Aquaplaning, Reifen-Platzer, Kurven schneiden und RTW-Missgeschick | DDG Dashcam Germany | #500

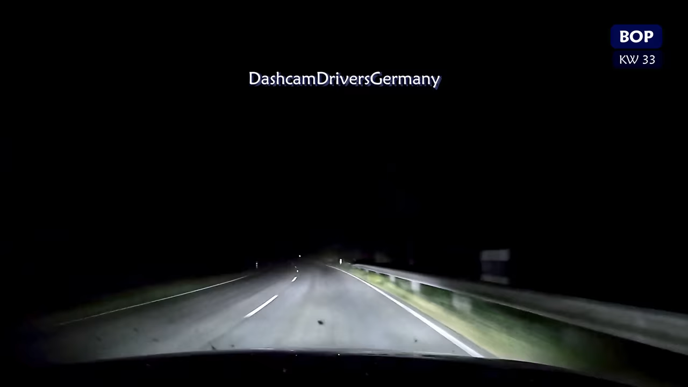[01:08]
der einsender sagt wir würden hier 115 kmh fahren abgesehen davon dass das ja sowieso schon 15 zu schnell sind sollte man vor allem ja bei wechselhaften wetterbedingungen und strecken mit wildwechsel dreimal überlegen welche geschwindigkeit man denn nun wirklich wählt